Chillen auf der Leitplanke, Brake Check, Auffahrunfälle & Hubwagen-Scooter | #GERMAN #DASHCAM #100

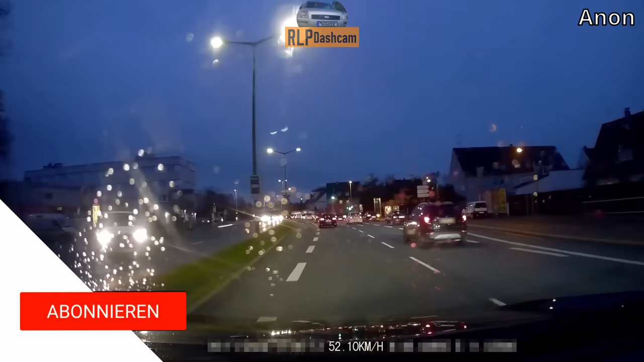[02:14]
Ich sehe unser Fahrrad schon wie Bremslicht. Junge, der hält hier an der grünen Ampel an und... Junge, geht's doch...
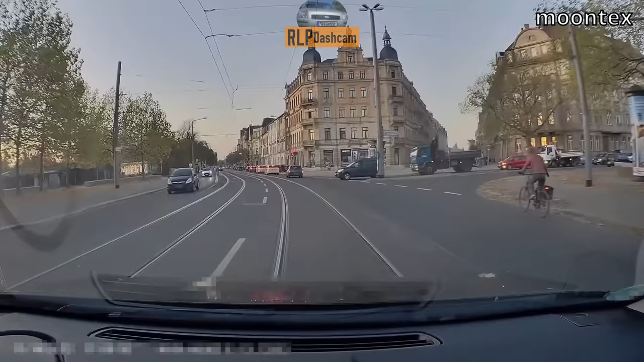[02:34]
Ah, heute mal wieder so viel Freundlichkeit.
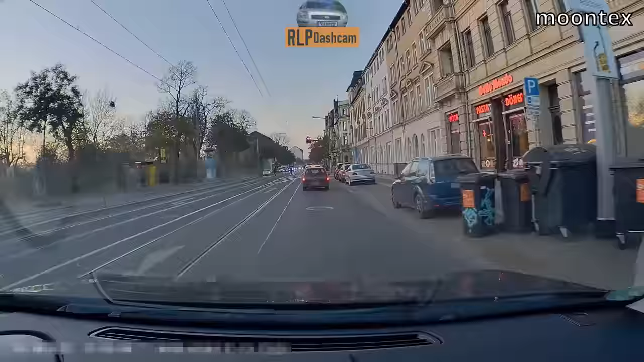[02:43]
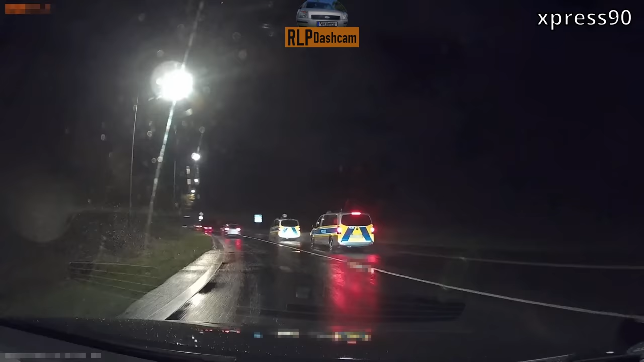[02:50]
Hier zeigt euch jemand, wie Abdrängen für Fortgeschirrten ergeht. Also ich finde, der hat wirklich Eier, den Polizei so abzudrängen.